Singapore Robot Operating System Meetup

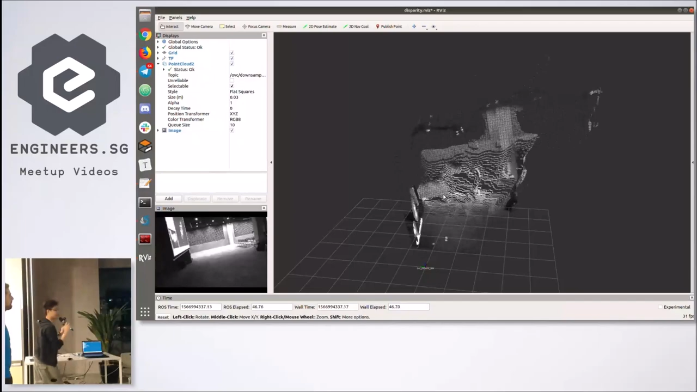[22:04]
Make it look 3D to you. Whoa!
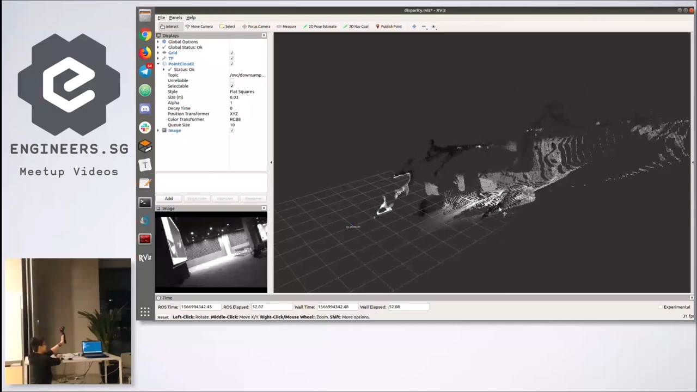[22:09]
Yeah, okay. Anyway. Yeah. So, if you have 3D point clouds, right? You can actually do a lot of cool stuff with it. Yeah. So, okay. Let me just kill the...
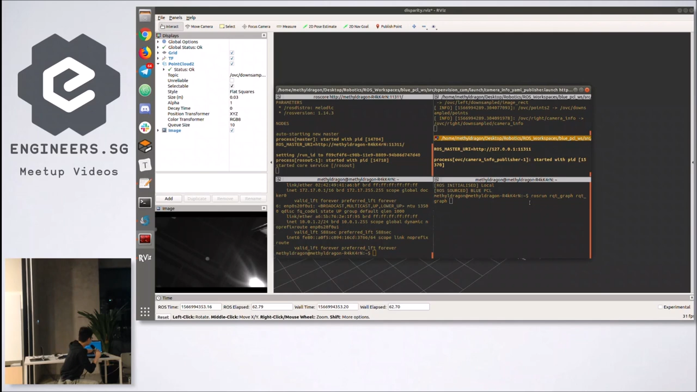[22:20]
Yeah.
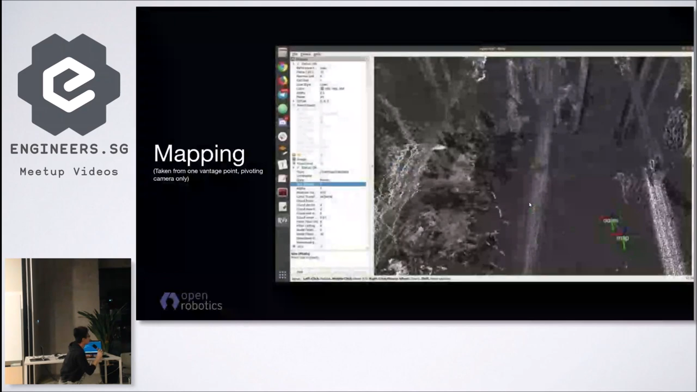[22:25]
If you have 3D point clouds, you can obviously do 3D mapping. So, actually, this is a map of the office, if it wants to load.
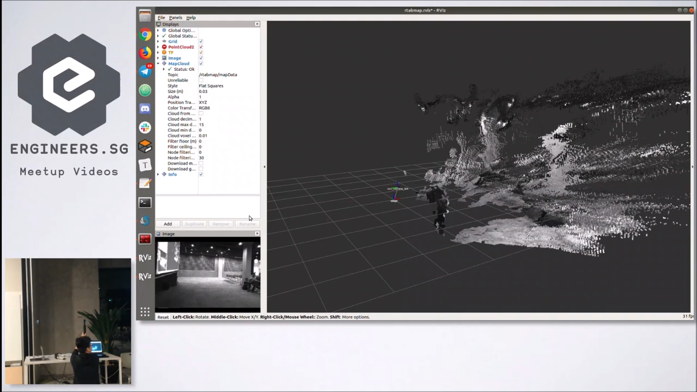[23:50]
So, you can also tell that, like, because we have a point cloud in the ready, we can actually do a bit of visual optometry to actually tell whether...
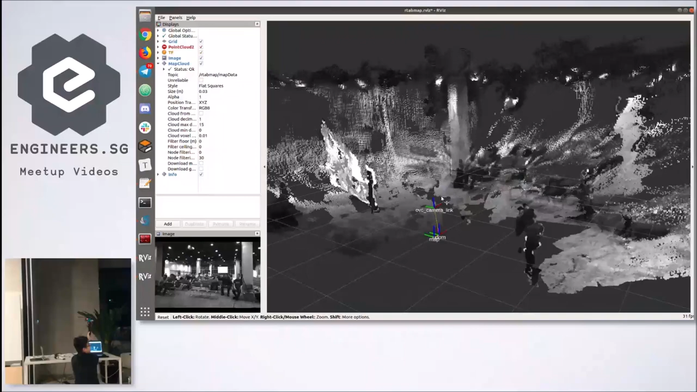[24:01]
To actually tell where the camera is actually pointing and where the camera's position is at. Yeah.
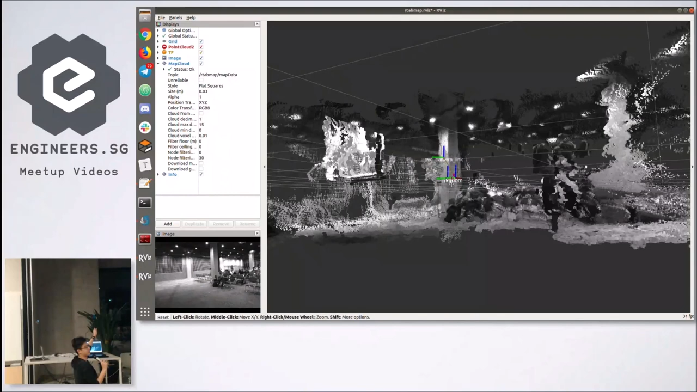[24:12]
And then, of course, because this is ROS, right, you can just turn the 3D point cloud that you generate into a navigatable 2D map. And then, you can just, like, throw robots at it and have fun. Yeah. Of course, you can also save this map and then, I don't know, maybe, forever immortalize this meetup in a 3D point cloud form. Yeah. Yeah. Okay.
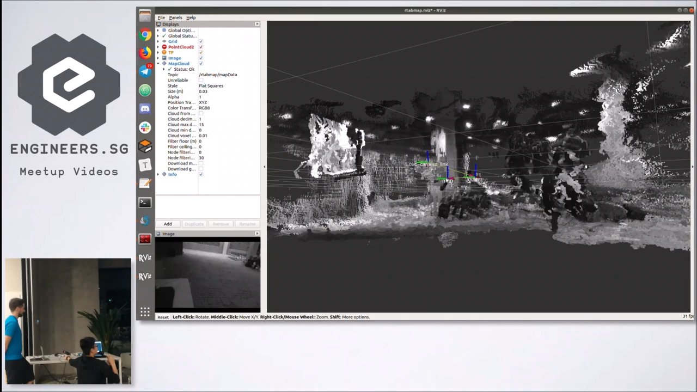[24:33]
So, like, if you want to actually look at the map itself, right, of course, the further away your points are from the camera, the slightly worse the disparity matching will actually perform,
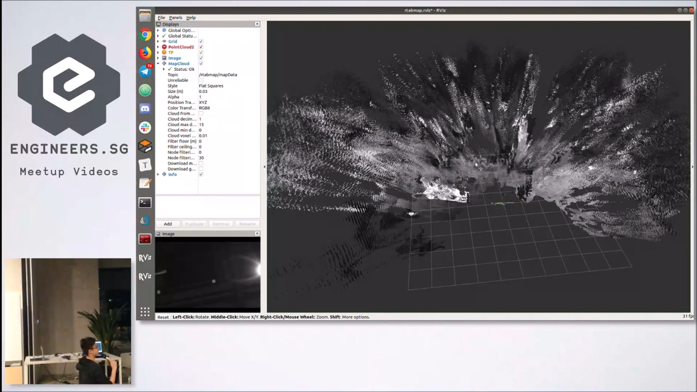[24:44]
because we only have two $10 cameras just, like, on the OVC working and running. But, it's quite nice to see it working fairly well from,
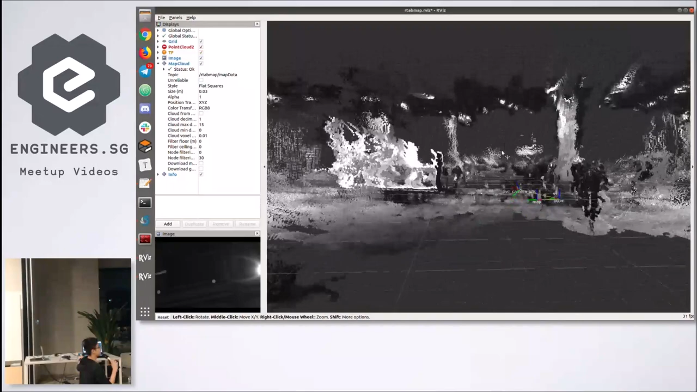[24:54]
like, a single vantage point. Yeah.
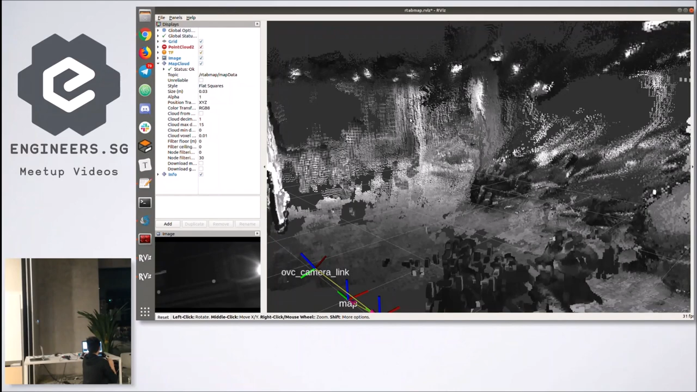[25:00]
Yeah. And then, other applications that we've actually used it for are, okay, like, I did cylinder segmentation for the point cloud to try to test out the object recognition capabilities of the OVC. So, this is me with, like, a random bottle.
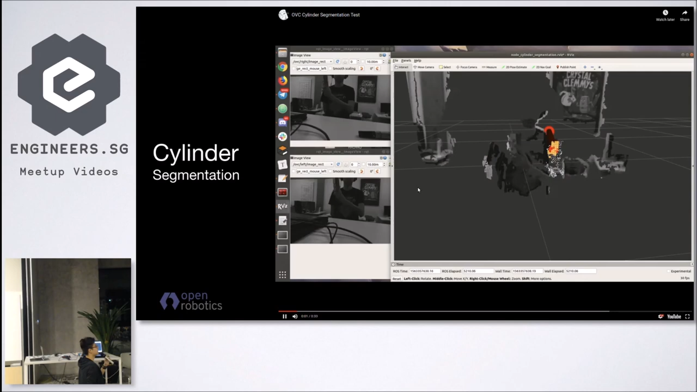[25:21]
And, basically, I'm leveraging PCL, which is the point cloud library with ROS to try to detect a cylinder. So, like, you can see that it's detecting a cylinder.